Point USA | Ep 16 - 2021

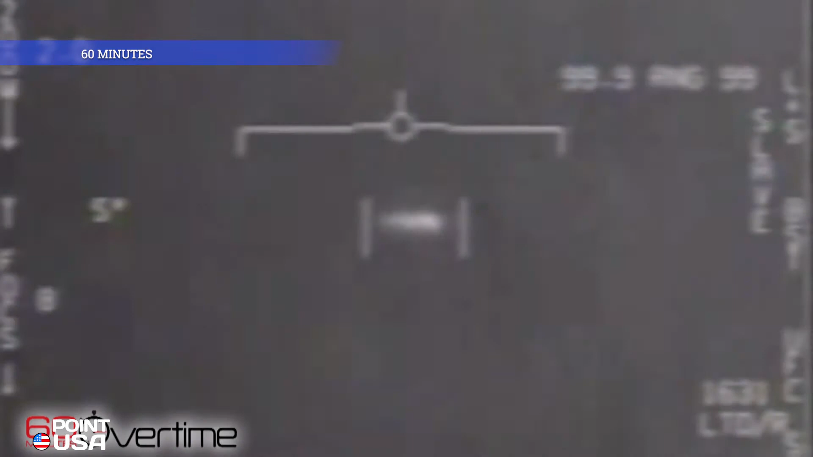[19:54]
infrarouge, de l'appareil, un objet oblong qui se déplaçait rapidement.